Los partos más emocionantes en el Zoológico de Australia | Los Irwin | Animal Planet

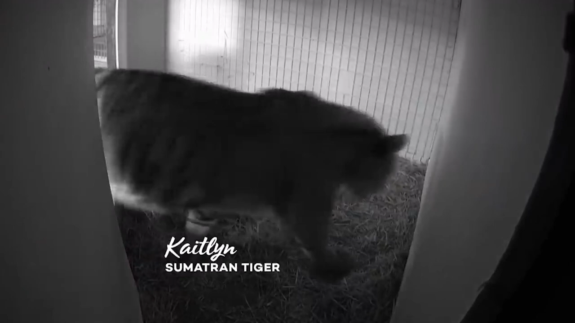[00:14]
Definitivamente hay muchos riesgos durante este proceso, en especial si hay más de un cachorro, y es probable que así sea. Caitlyn lo ha hecho antes, pero es el punto más vulnerable de la vida de un tigre,
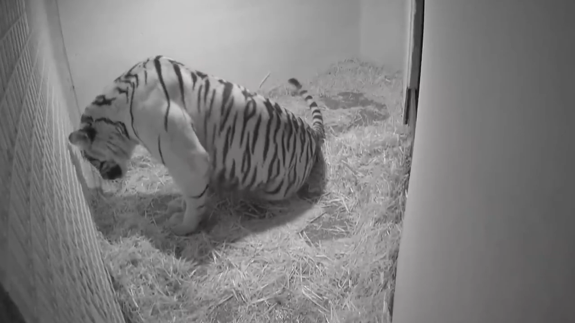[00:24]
así que cruzamos los dedos para que la madre y el cachorro estén a salvo. Ella está pujando en este momento. Como puedes ver, no está segura de la posición. Como puedes ver, está tensa. ¿Ves las pequeñas patas saliendo? ¡Wow! ¡Es increíble! Es lo más difícil.
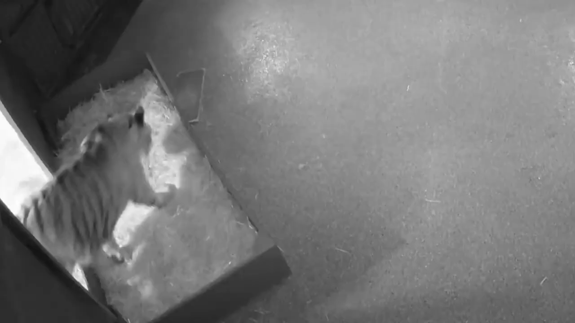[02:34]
Tenemos grandes esperanzas de que haya más de un cachorro. Y vamos a averiguarlo.
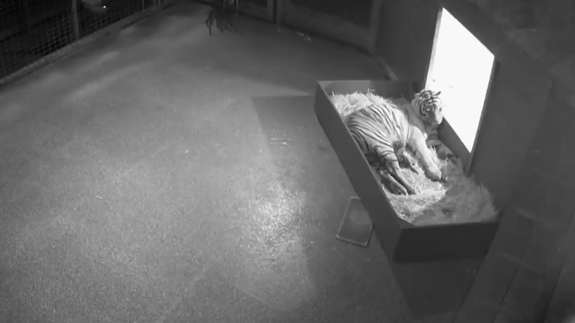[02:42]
Se está tensando. Sí. Creo que está a punto de salir. Aquí vamos. ¡Guau! Puedes ver la cabeza saliendo. ¡Oh, es increíble! Es un gran momento para tener gemelos.
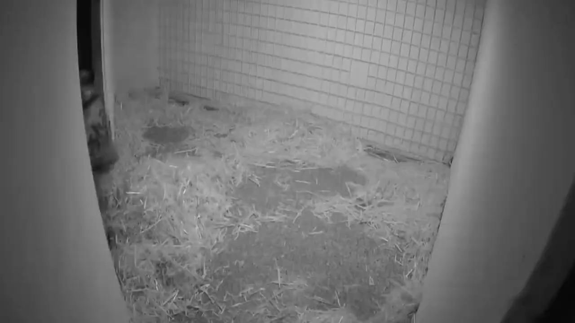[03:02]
Es la mayor cantidad de cachorros que hemos tenido en una sola camada. Y es muy grato.
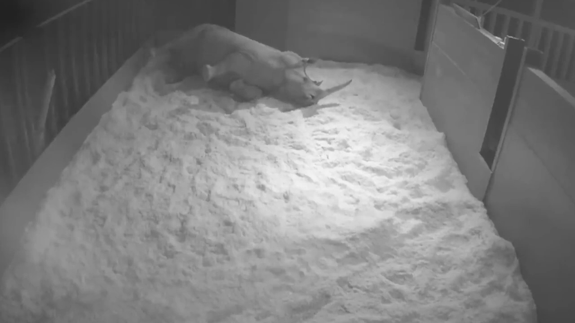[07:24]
¡Oh, tu puja! Eso es algo que sería extremadamente inusual ver en la naturaleza. ¡Guau!
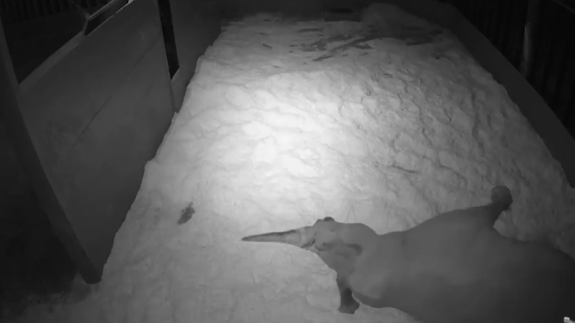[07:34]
¡Puja!
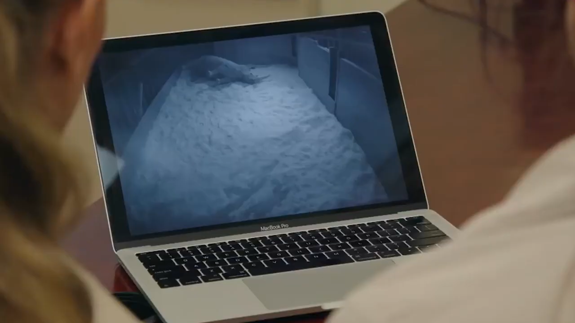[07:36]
Tú sigue, puedes hacerlo. ¡Ay, vaya! El bebé está muy cerca de nacer. ¡Ay, un bebé! Es asombroso. ¡Guau! Es increíble.
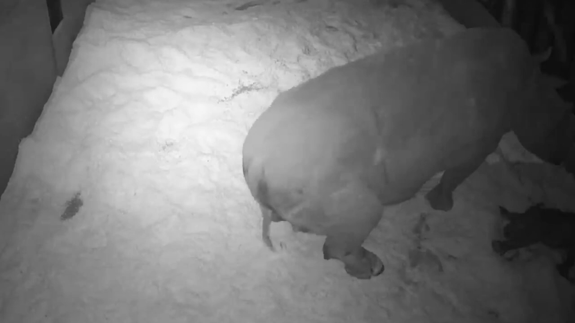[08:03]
Ver a un bebé rinoceronte todo gris, hermoso y nuevo es todo un milagro. Pero con Cavalli hemos estado conteniendo la respiración durante dieciséis meses. Este nacimiento es uno de los más especiales. ¿En cuánto tiempo se levantará?
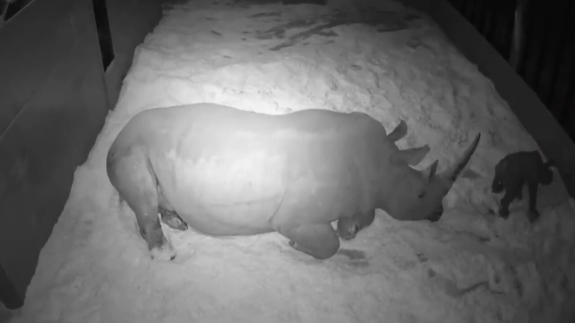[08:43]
Se levantó. Está parado. Se levantó. Se mueven sus patitas. Está tambaleando. Se dice, no tengo que irme de la fiesta. Estoy bien. Fueron dieciséis meses épicos.